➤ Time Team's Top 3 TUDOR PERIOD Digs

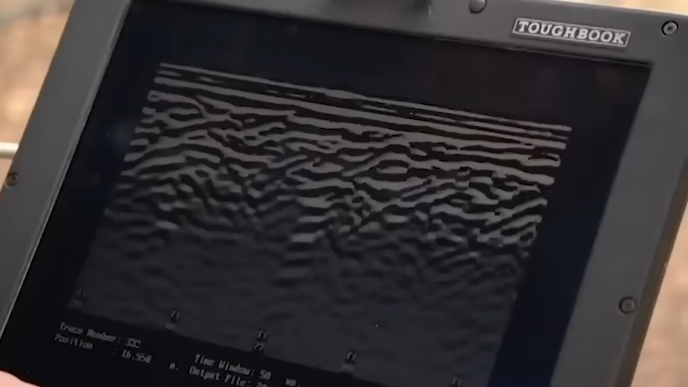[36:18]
As you get up to the line, there's a definite response where the front wall is.